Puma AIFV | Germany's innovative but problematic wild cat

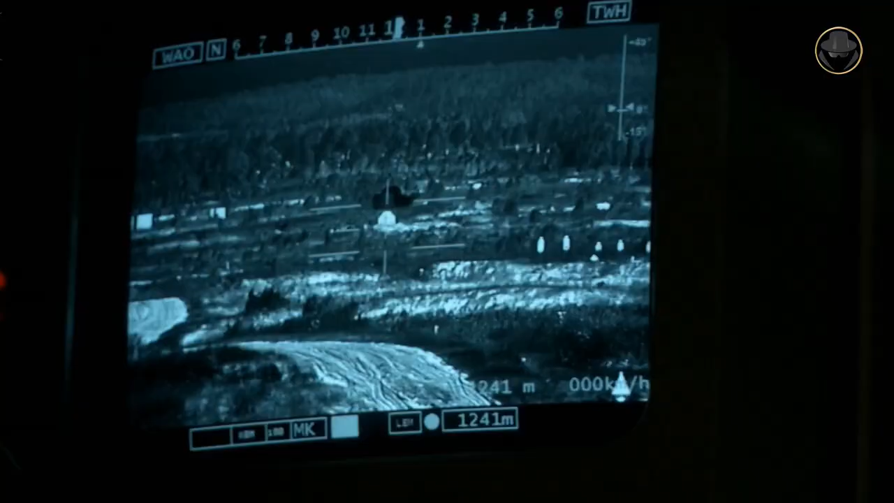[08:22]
which offer high efficiency against the enemy troops hiding behind the walls and trenches by bursting within a determined distance.
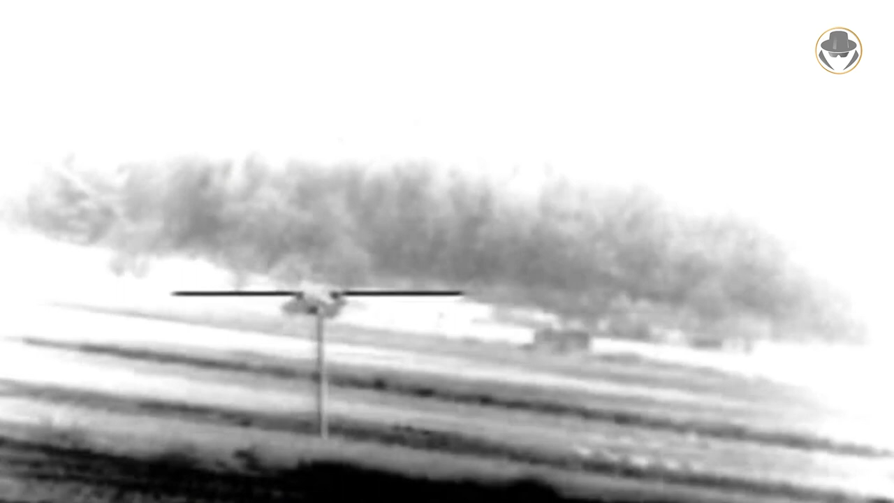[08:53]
These missiles have an effective range of 4000 metres and can be used
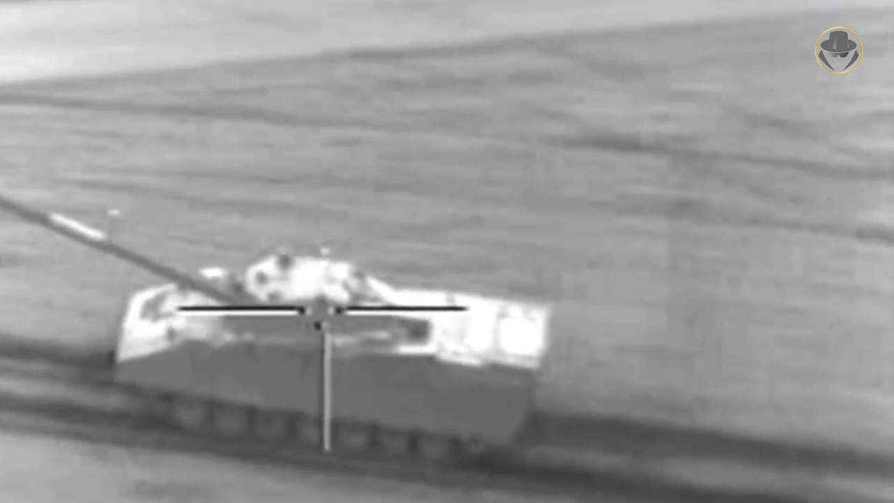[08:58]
in fire-and-forget or fire-and-observe modes.
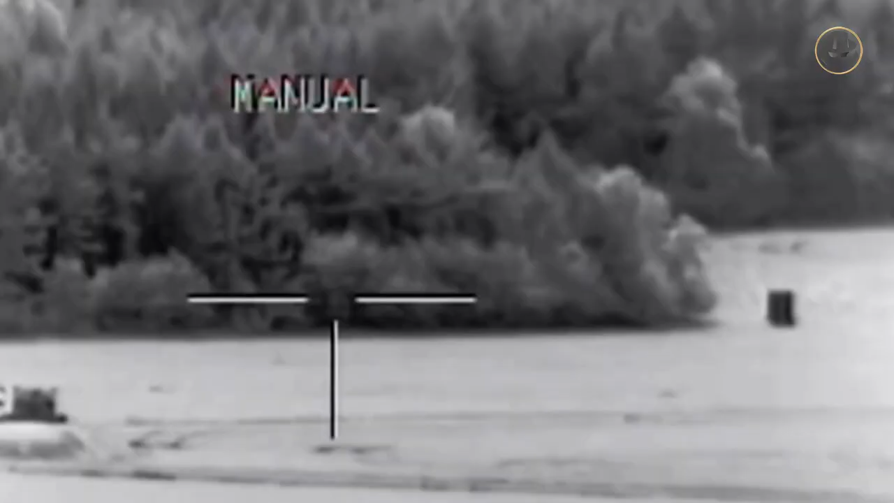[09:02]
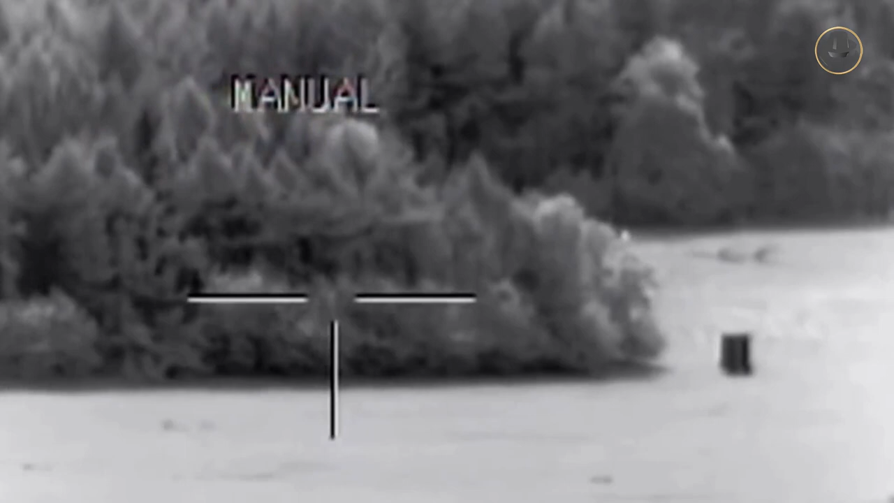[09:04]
The twin launcher Spike-LR is adapted to the side of the turret.
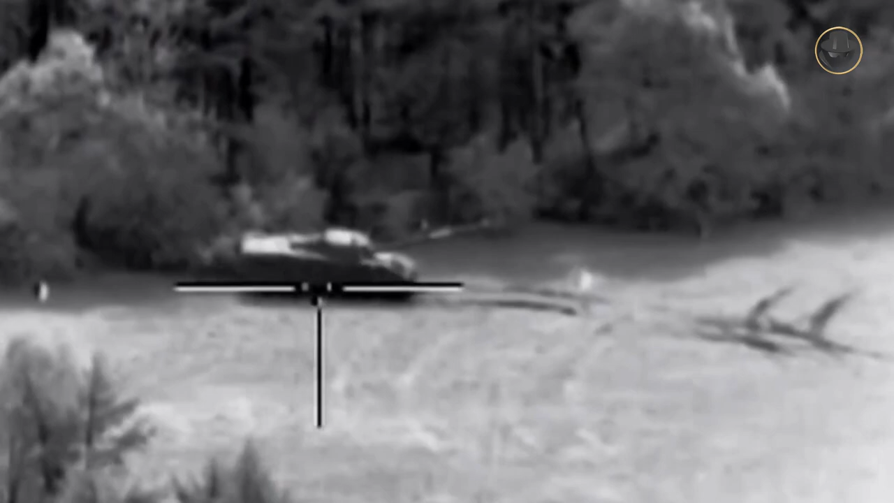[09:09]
The integration of the anti-tank missile onto the vehicle is expected to take up to five years. The Puma is the first charged armoured vehicle designed based on a new concept for Europe.